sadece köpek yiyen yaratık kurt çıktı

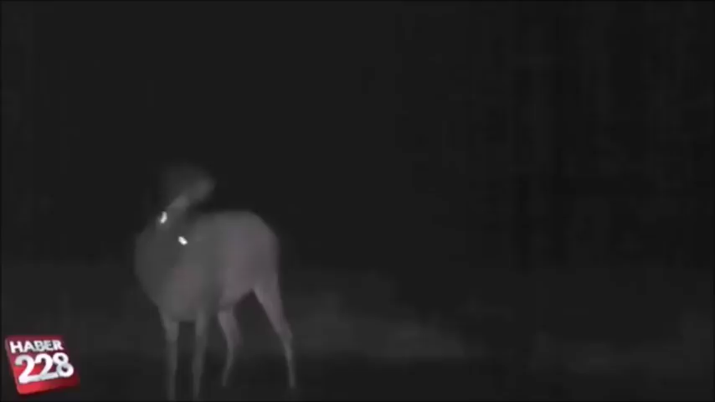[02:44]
köpek yiyen yaratık kurt olduğu ağırlık basıyor.
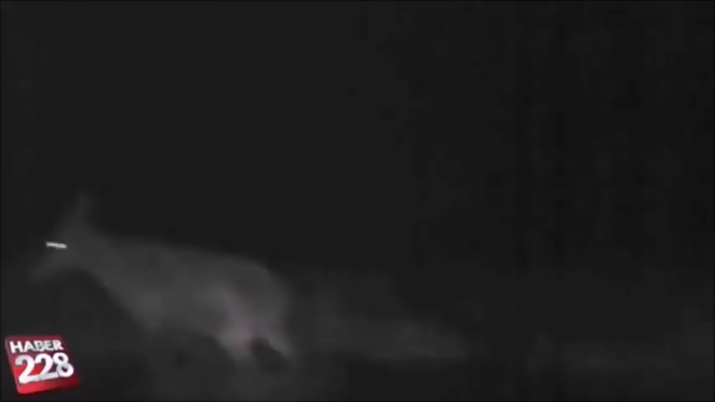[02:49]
Ve görüntülerde kurttan başka da bir görüntü gözükmüyor sevgili izleyenler. Bugünkü programımız bu kadar.